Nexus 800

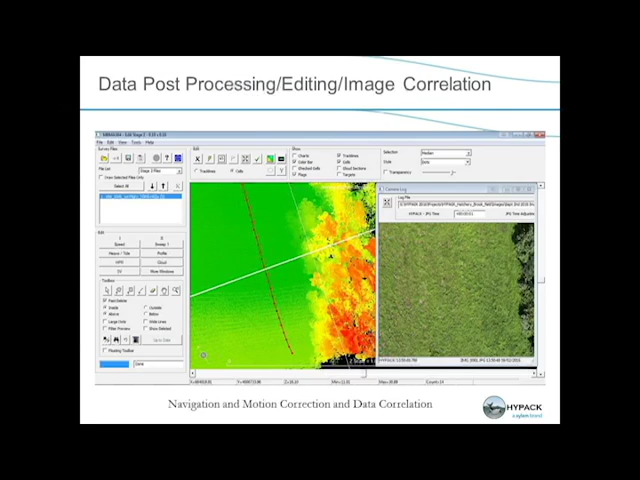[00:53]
HIPAC HighSweep allows the operator to plan,
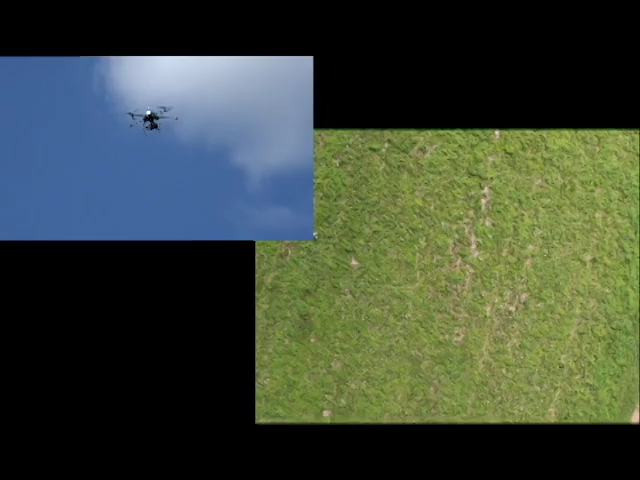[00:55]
acquire, and process the LiDAR and photogrammetry data
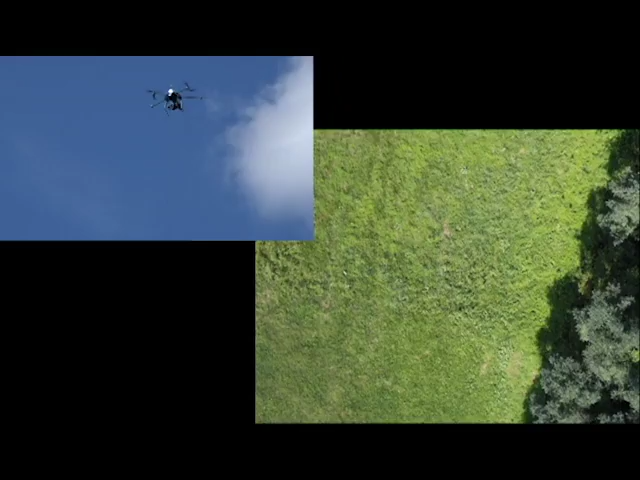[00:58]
on board a high-powered Windows PC and high-performance UAV,
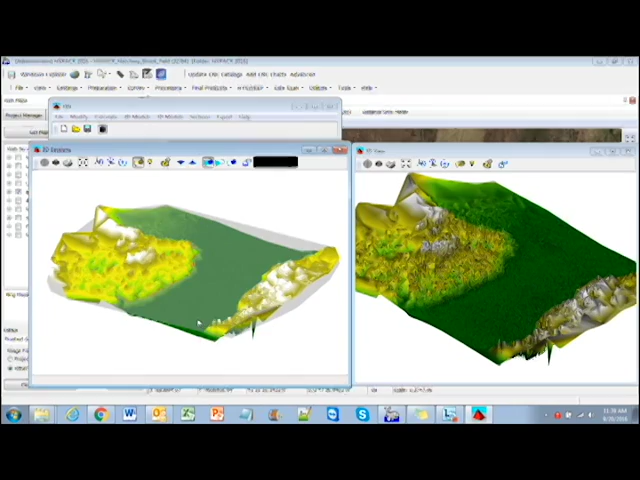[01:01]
allowing for rapid analysis, product creation,
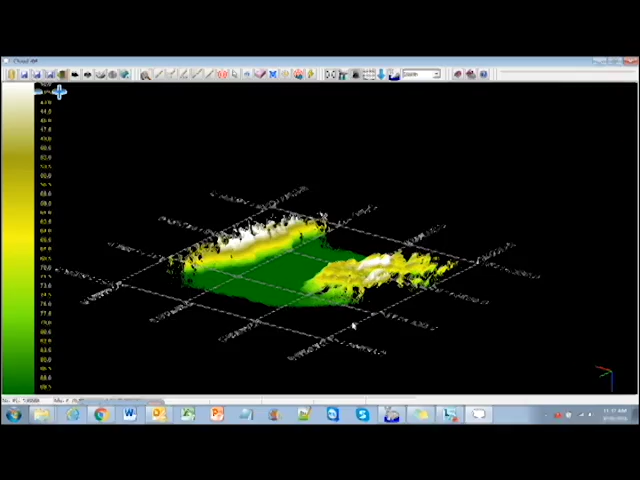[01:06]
and export to a variety of CAD and GIS formats.